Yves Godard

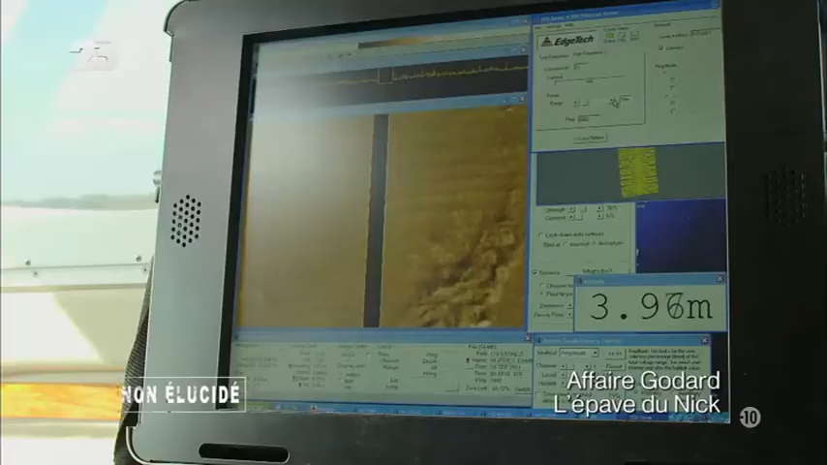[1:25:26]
et permet d'avoir une vue aérienne du fond de la mer et on voit apparaître sur notre écran chaque caillou,
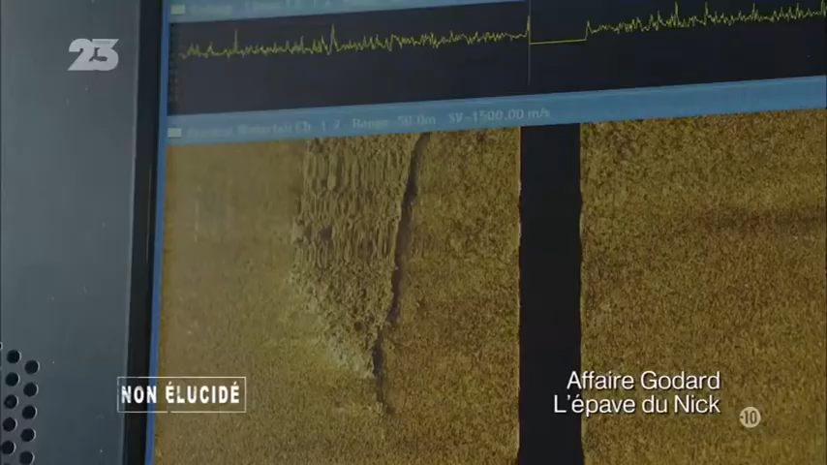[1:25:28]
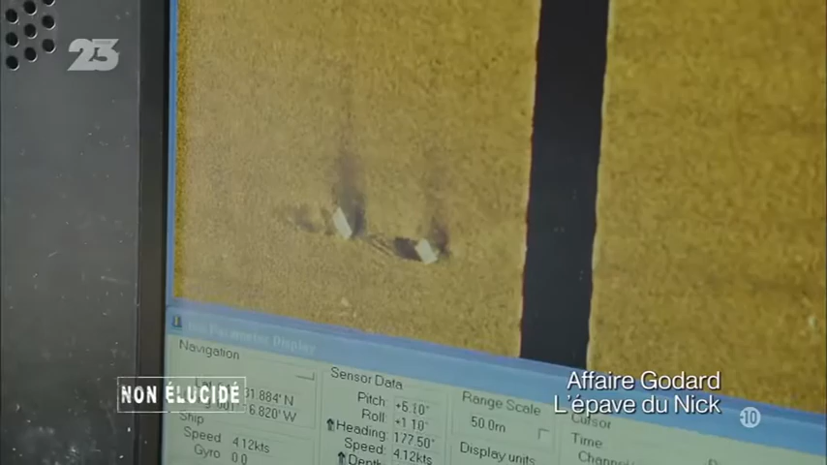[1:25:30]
chaque épave, chaque forme de sable, chaque ride de sable.